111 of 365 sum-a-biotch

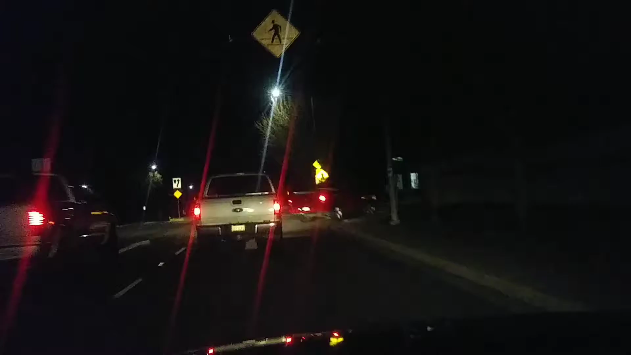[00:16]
yeah you're not gonna be able to tell but up ahead there was a truck that had a lumber rack and